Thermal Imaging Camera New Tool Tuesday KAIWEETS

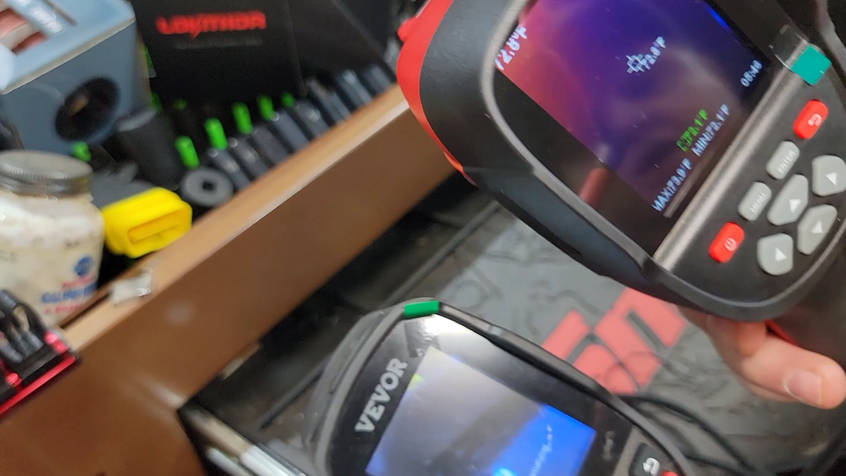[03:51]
the key weeks Once we flip this dust cap open is already ready to fire and the
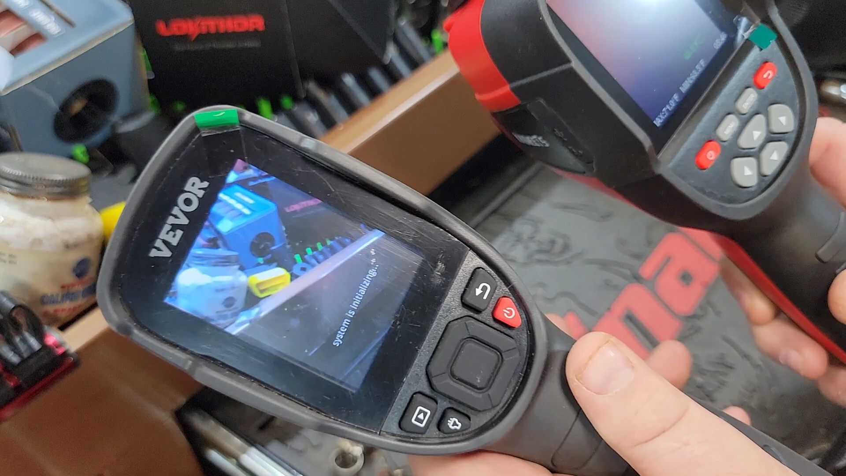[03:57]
beaver is still Hanging in there Boom now the beaver is live.
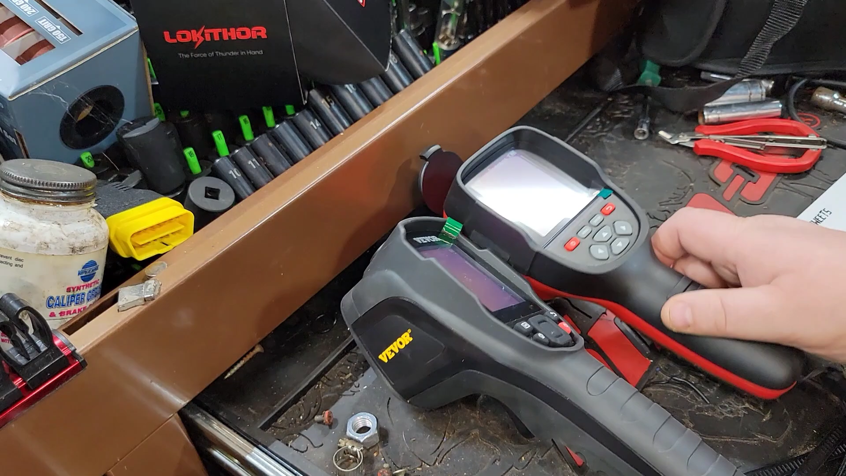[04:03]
So that is a huge difference in itself right there Which I thought was fantastic about this so I do I am gonna
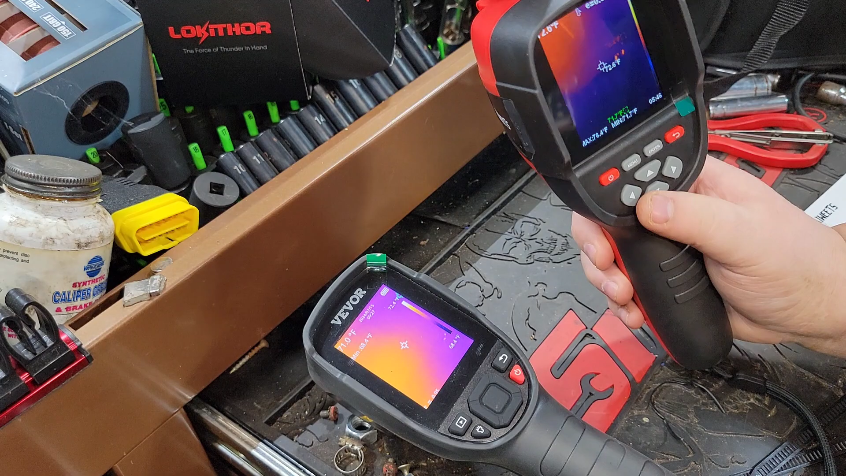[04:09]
I'm not gonna lie to you This is one of my new favorites new favorite tools you can see here We've got some hot spots where my plug-in is on the back there
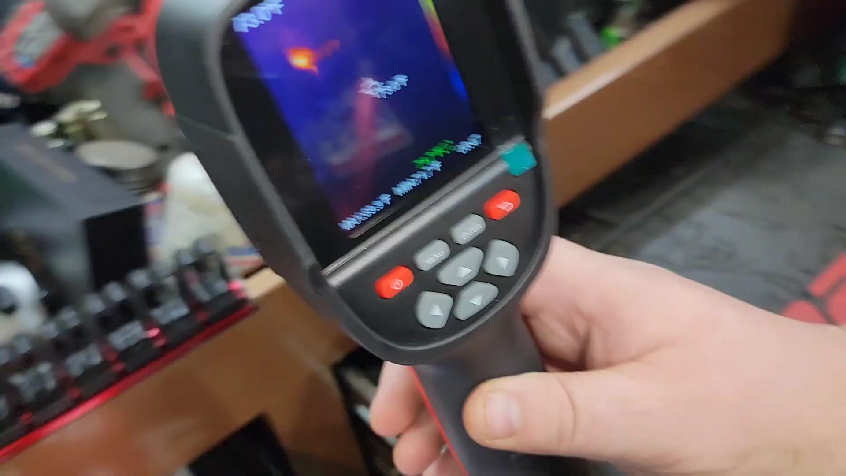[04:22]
The plug-in is on the back we can see there
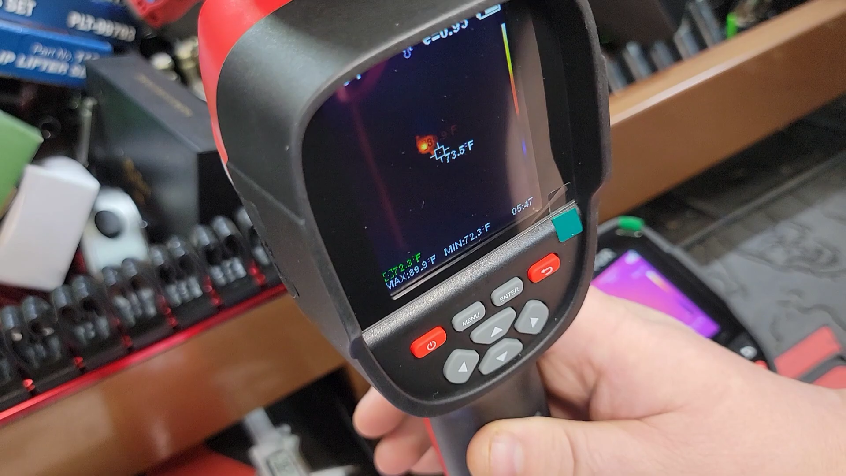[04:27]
On screen: min 72.3°F
and it circles all around giving you cold spot edge
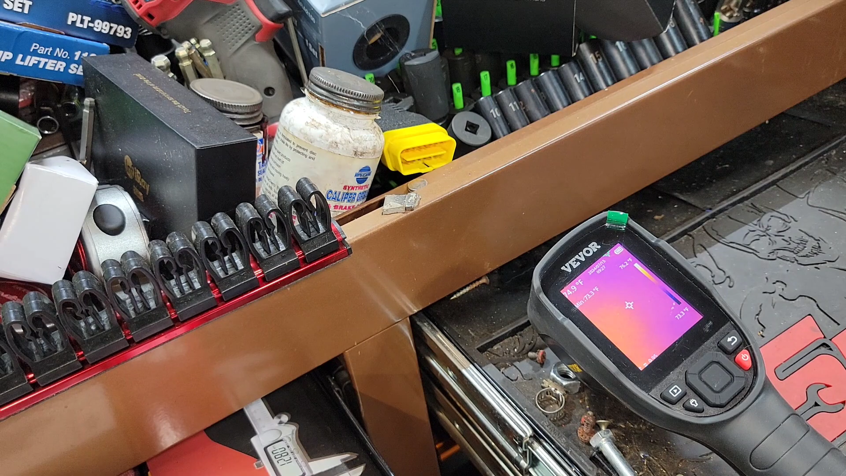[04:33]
Plus we have a cool I Have a this shows your cool.
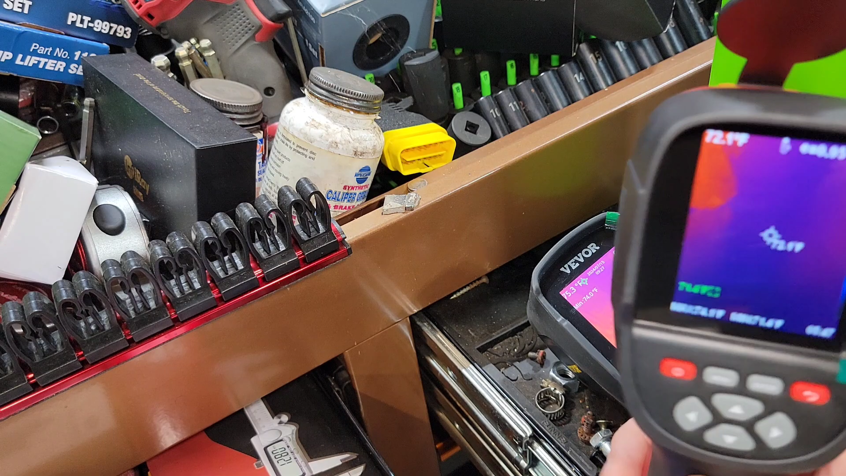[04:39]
I have my thermos right here and let's lighten it up for the folks You can lighten it up pretty quick so you can get that you know distinction
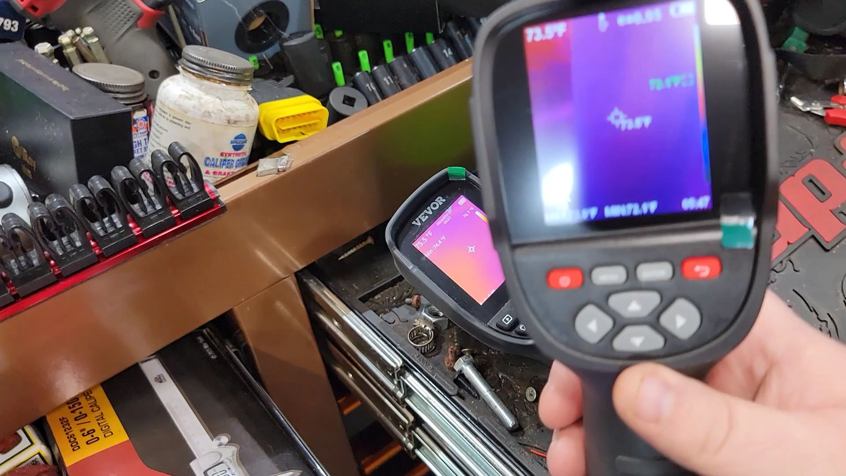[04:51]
Let me get it in here trying to film this and see this is see behind here.
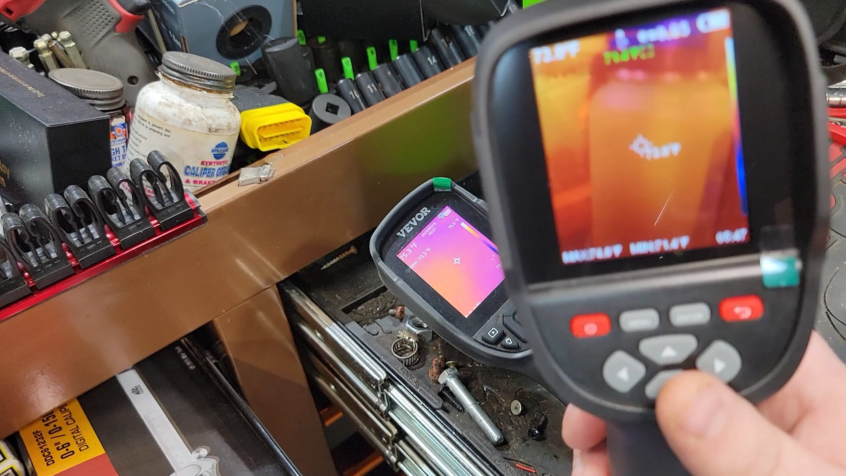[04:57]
We have My canteen, but we can actually get the temperature off that and that's pretty accurate as we go down farther here Where we at 70?
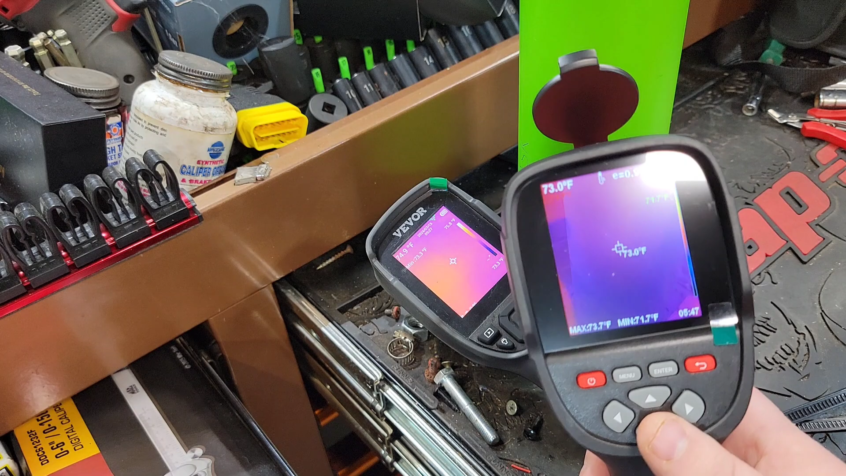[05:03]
On screen: spot 73.0°F, min 71.7°F
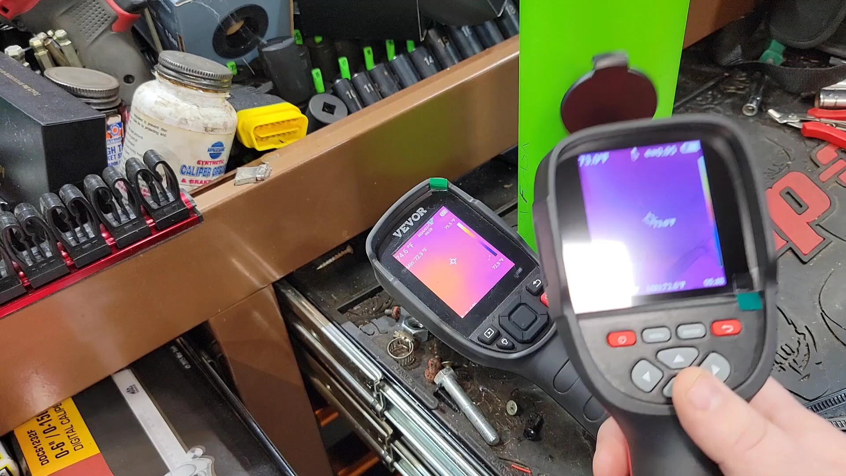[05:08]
73 degrees That's pretty that's probably pretty accurate about the outside temperature of that inside temperature is going to be a little bit warmer, but We give that hot spot.
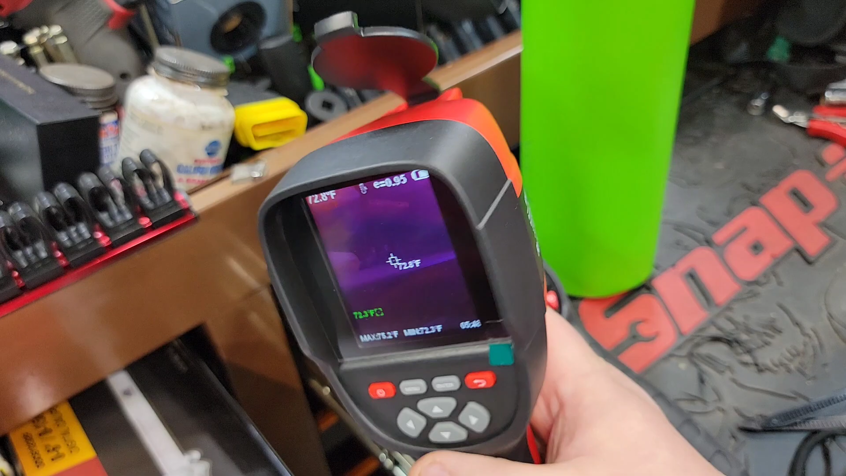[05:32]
ease of buttons the one downfall is this does not have a light on it Which to be honest with you isn't that big of a deal,
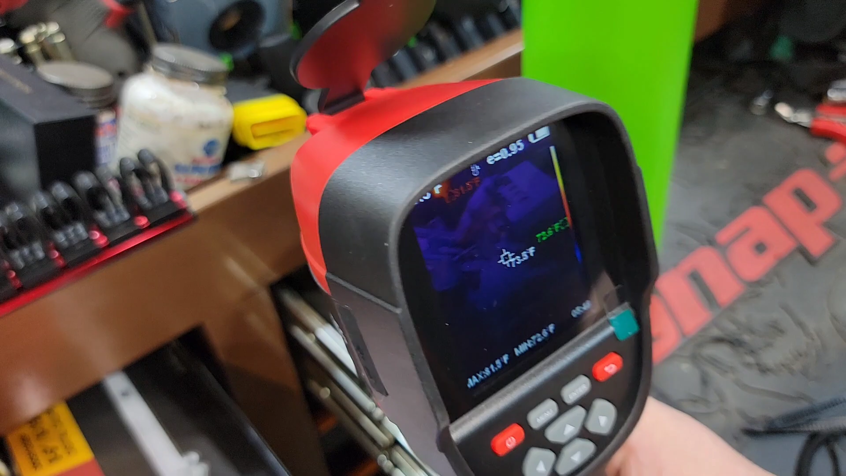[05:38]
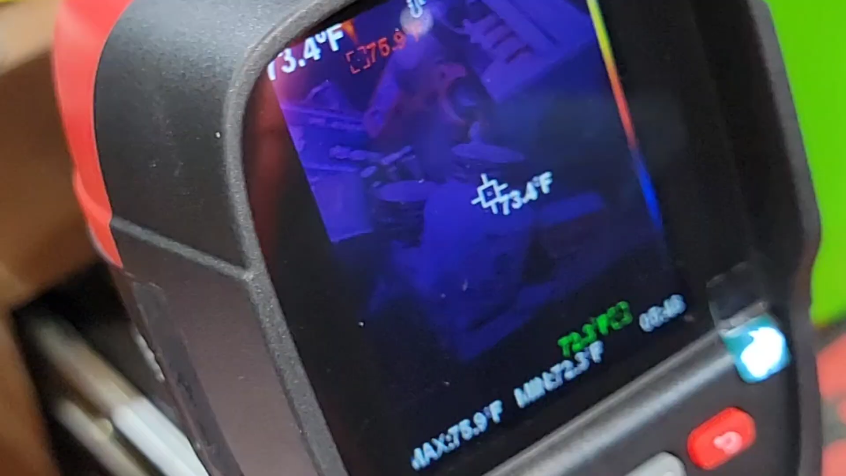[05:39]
On screen: spot 73.4°F, max 75.9°F
but we do have our trigger you know,
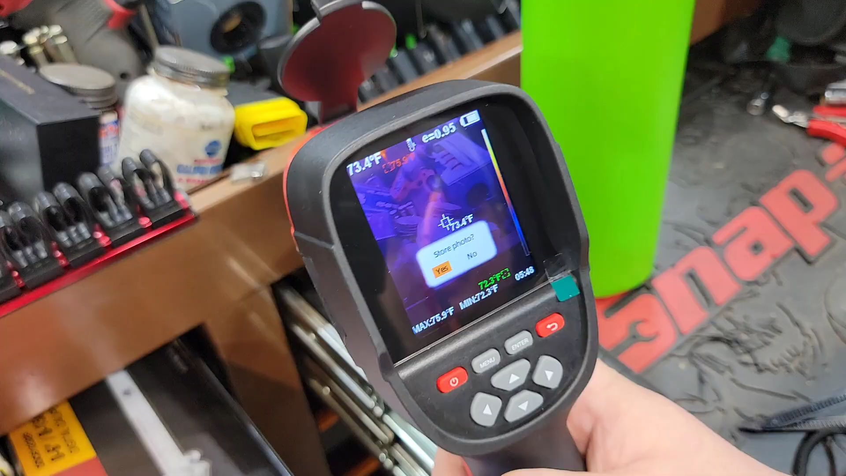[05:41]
On screen: spot 73.4°F
we can store the photo with an simple trigger press and
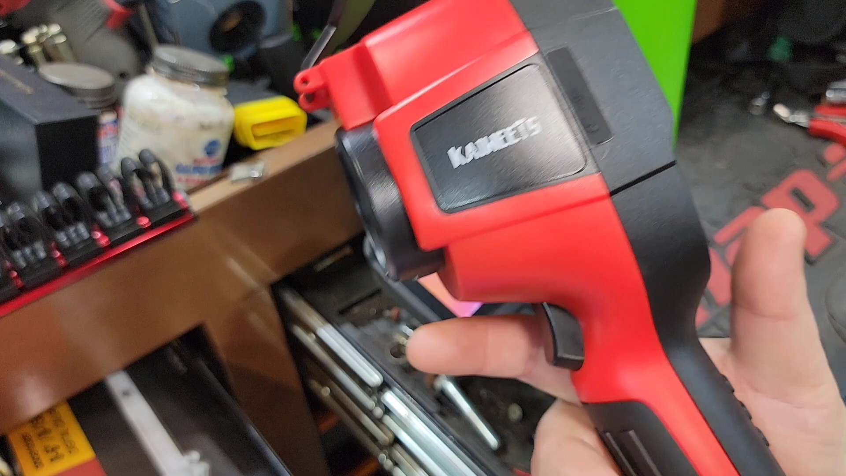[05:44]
Or we can say no all on
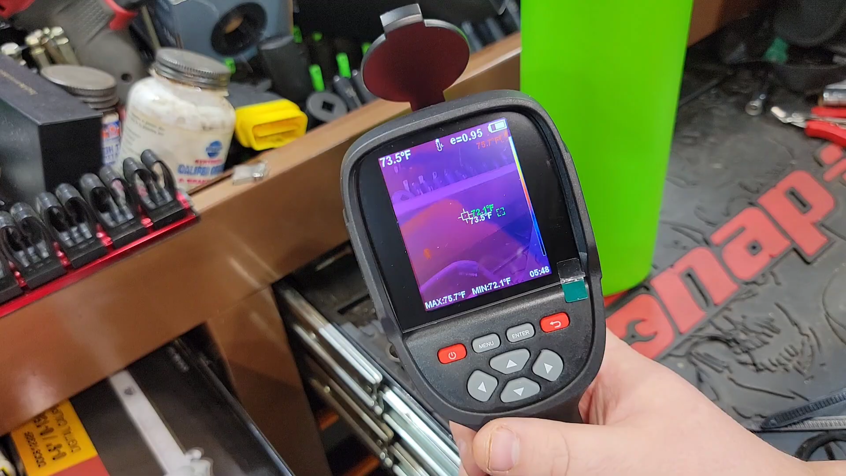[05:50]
On screen: spot 73.5°F, min 72.1°F
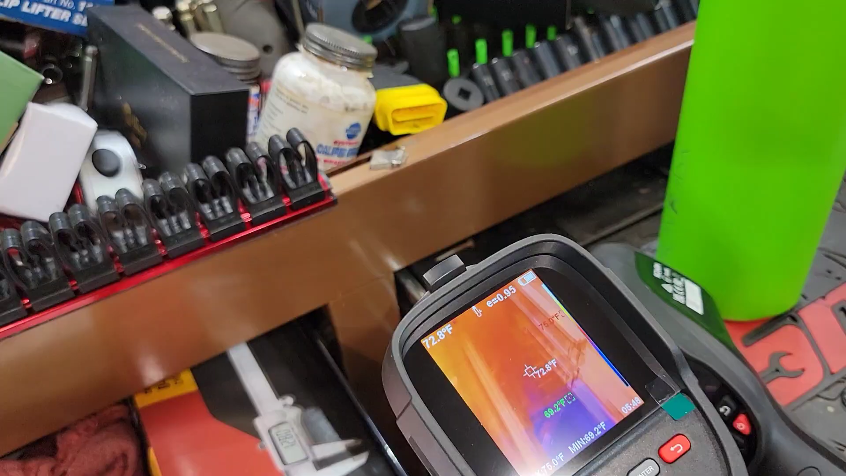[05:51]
On screen: spot 72.8°F
The push of the button it also appears to have a slightly larger
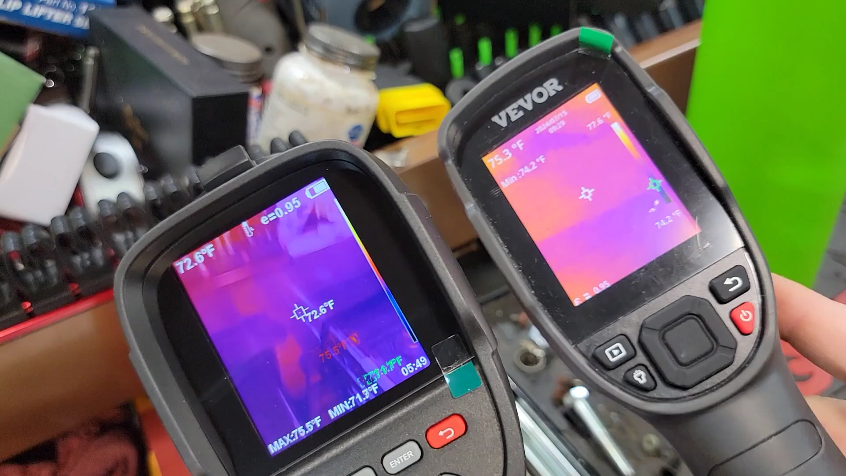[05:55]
Screen then my beaver Which is the same as a top-down for any retrospection had a couple people say that